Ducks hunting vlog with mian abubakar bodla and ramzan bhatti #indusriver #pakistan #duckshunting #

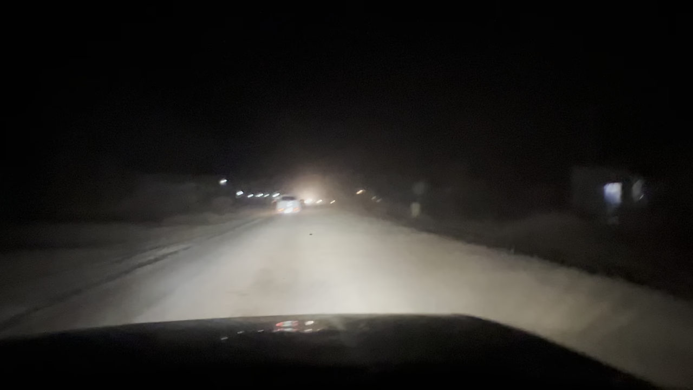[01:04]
ये देखें जी रोड का हाल, तकरीबन कोई 35 से 40 किलोमीटर ये रोड सारा ऐसा ही है। रोड की हालत बहुत ही ख़राब है, देखते हैं आगे क्या बनता है। दोस्तों फाइनली हम जामपुर पहुंच चुके हैं।
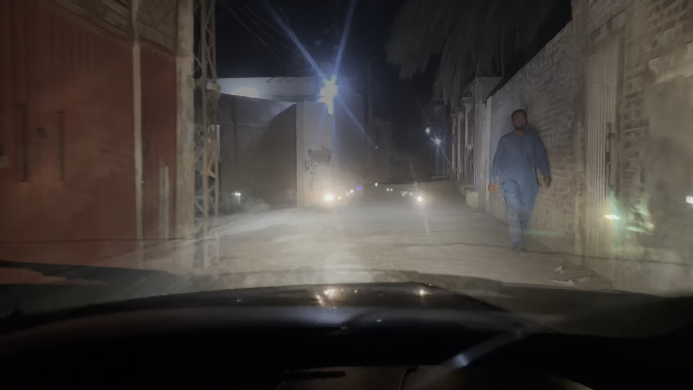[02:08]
चलो ये जी बहुत लगे जगह पे हम पहुंच चुके हैं, पहुंच गए मेहमान आ गए। और
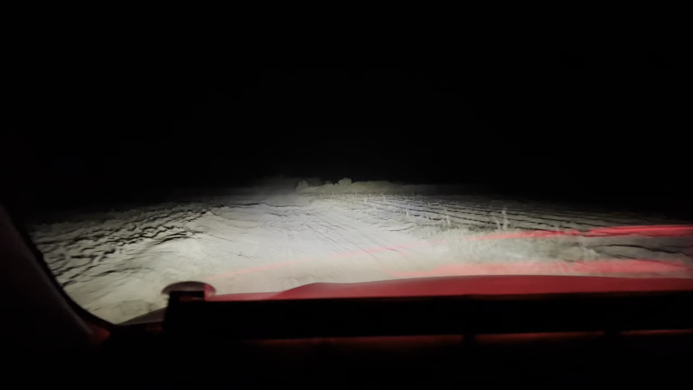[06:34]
के करीब और रास्ता कच्चा है तो झटके छटके बहुत लग रहे हैं मोबाइल को भी।